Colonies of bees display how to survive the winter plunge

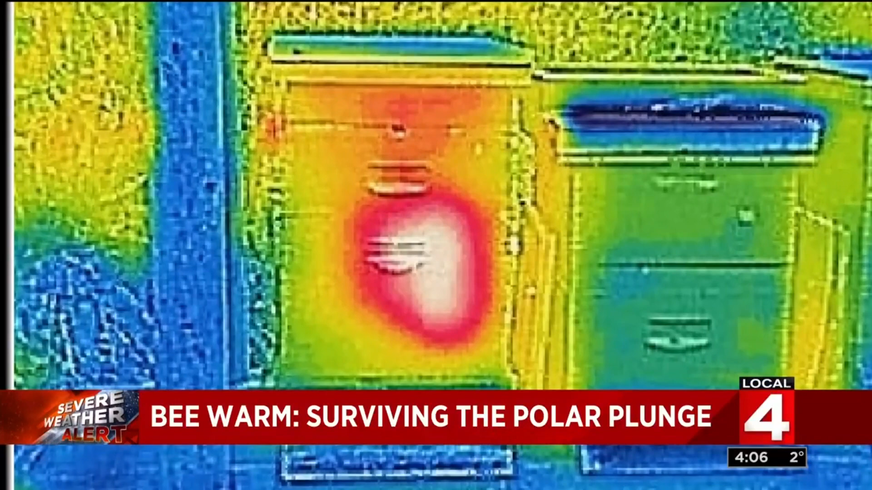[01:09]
What you're looking at is an infrared image of one of the hives with the efficiency of bees who,
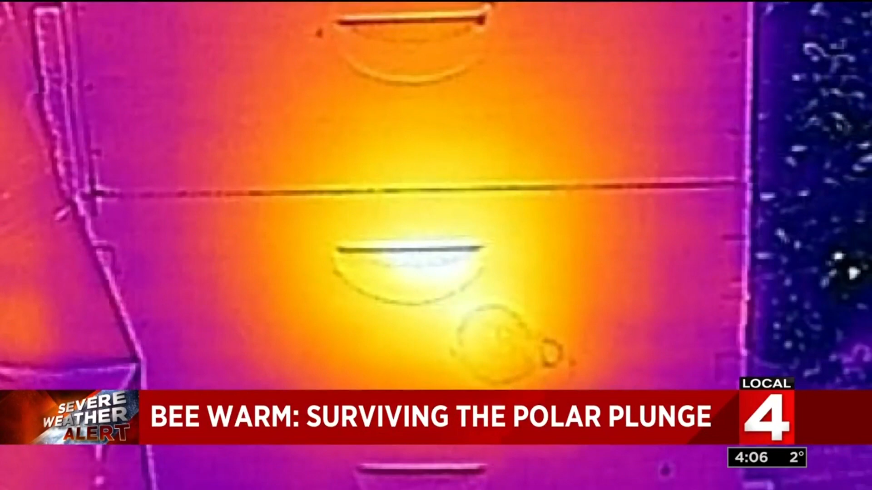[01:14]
instead of spinning honey at this very moment, are spinning heat. Co-founder and executive director of Detroit Hives, Timothy Paul,